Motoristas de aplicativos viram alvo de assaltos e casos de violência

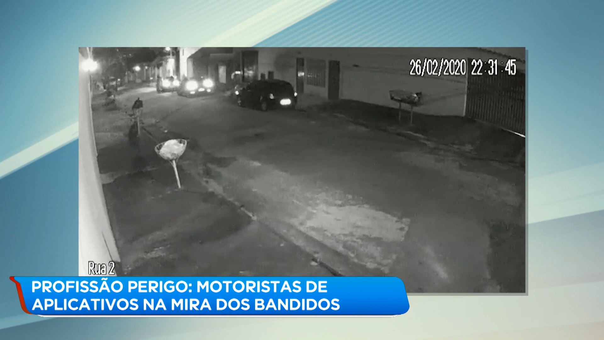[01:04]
Antes, porém, dois homens se aproximaram e anunciaram o assalto. Os ocupantes foram obrigados a descer do veículo. Logo depois, outros dois comparsas também aparecem correndo para dar apoio ao crime. Os ladrões roubaram o dinheiro e o celular do motorista e fugiram. Enquanto esteve sob a mira de uma arma, o motorista temeu pelo pior. Eu fiquei bastante assustado e pensei o seguinte, que se eu entrasse dentro do veículo,